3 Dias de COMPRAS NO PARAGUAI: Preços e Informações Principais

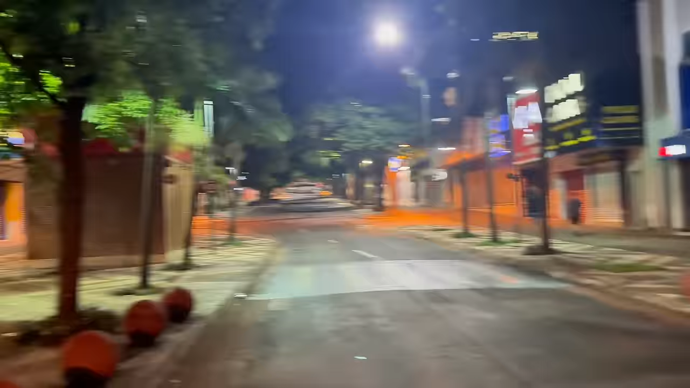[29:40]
E, gente, olha as ruas de Foz. Tipo, muito deserto. Não tem ninguém na rua e olha que são só 10 horas da noite.